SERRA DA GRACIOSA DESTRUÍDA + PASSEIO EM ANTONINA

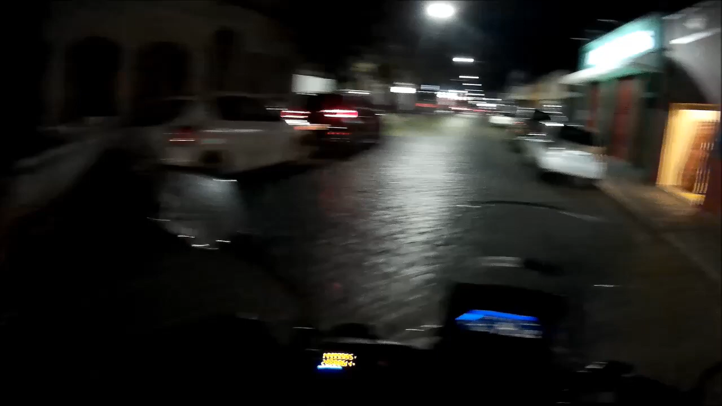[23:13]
Olha, galera. Então já em morritos. Dá mais uma voltinha aqui. A noite tá agradável a 25 graus. No inverno, gente.
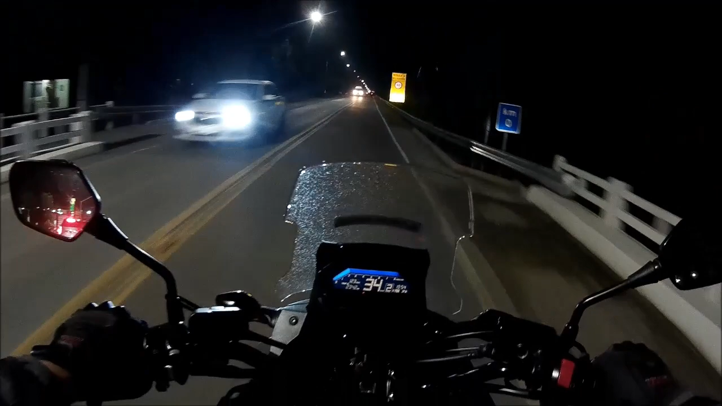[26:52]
Bora lá. Vamos tentar subir essa serra aí. E aí, gente. Decidi seguir o conselho lá do frentista.
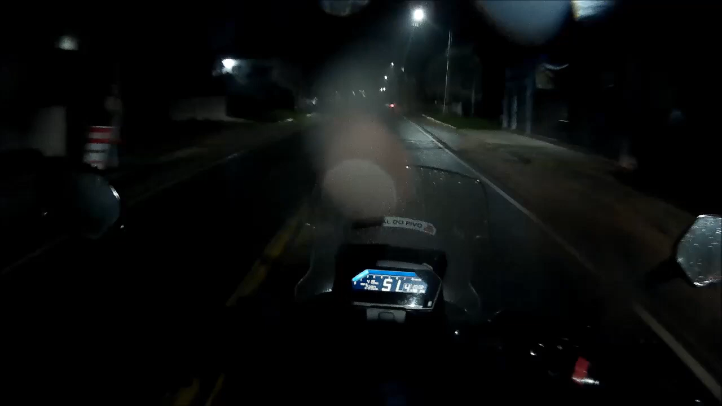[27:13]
E falou que pra Graciosa deve ter chovido forte. Bom, o cara mora aí, né? No pé da serra ali. Deve conhecer, né? E trabalha ali, né? Então... Decidi não subir a Graciosa. Vamos subir a 277. Só que tá uma garoinha, né? Vamos ver se dá pra subir.
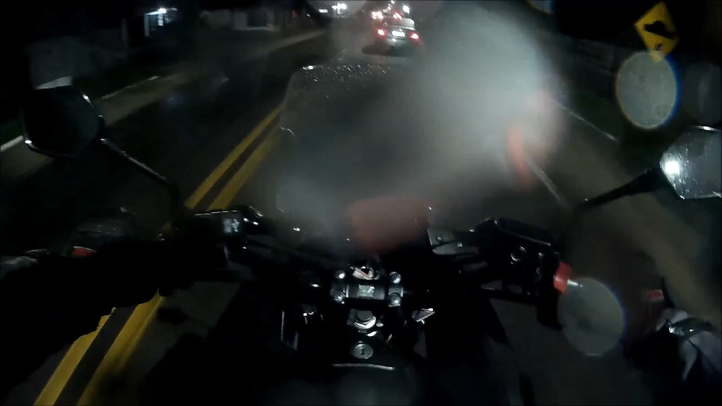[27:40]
Ou tem que parar por a capa de chuva.
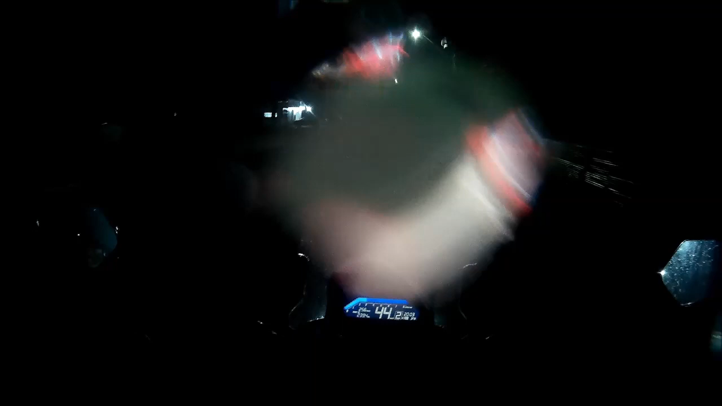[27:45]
Ele falou que na 277 provavelmente choveu menos. Que não tava tão feio. Então, vamos lá, né, gente. Aí, gente.
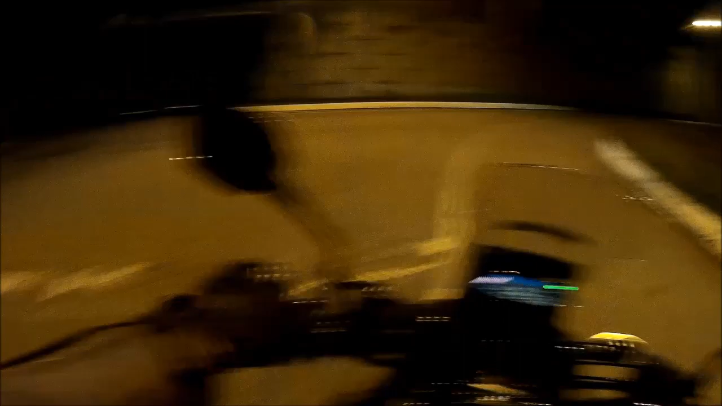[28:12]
Viemos aqui pra 277. A princípio... A garoa tá uns pinguinhos, mas tá mais fraca.
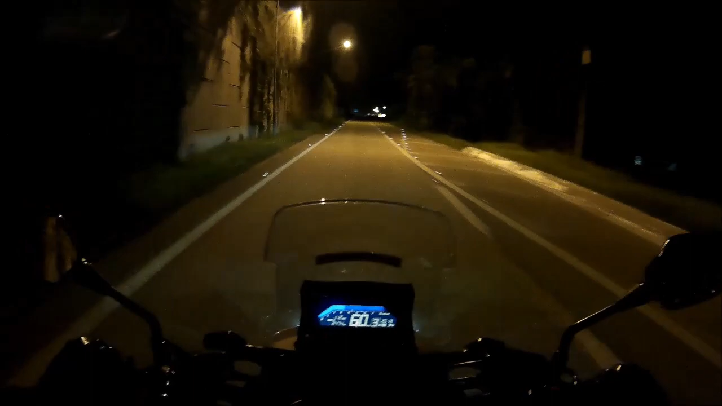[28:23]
Vamos ver agora subindo, né? Vai que a gente leva a sorte, né?
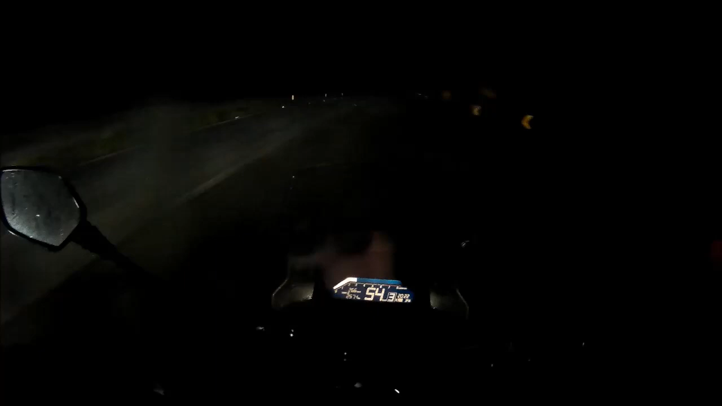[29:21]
Sei lá. Acho que é vapor do asfalto, gente. O asfalto devia tá bem quente. Deu uma chuva aí.
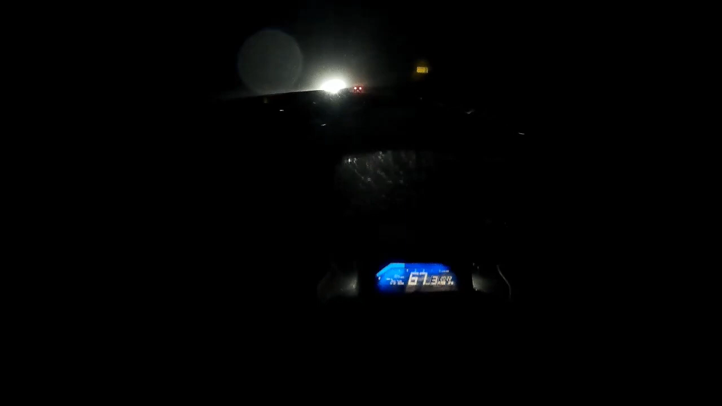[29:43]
Nem eu tô vendo, né? Que tá a pista aqui. Deus do céu. Subir devagar, ó.
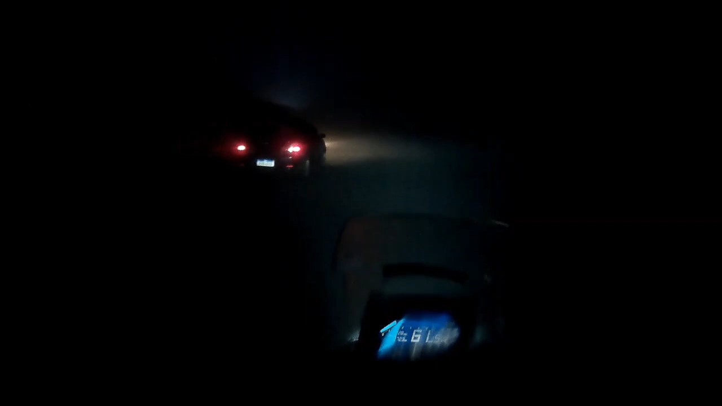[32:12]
O problema é pegar atrás de um carro também Que a gente não vê um buraco, alguma coisa, né? Ou passa rápido num buraco aí Mas gostou O negócio é indo De boa, devagarzinho